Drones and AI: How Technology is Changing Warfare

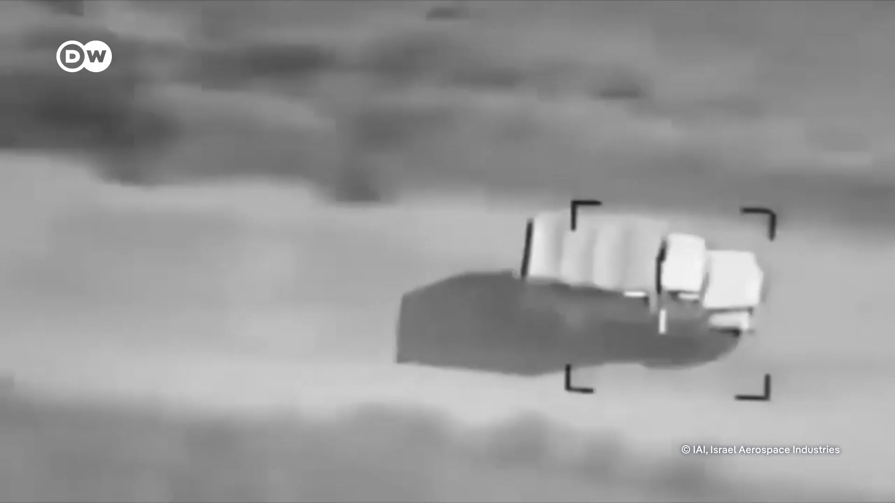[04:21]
Sensors identify potential targets, comparing them to the targets they were trained on.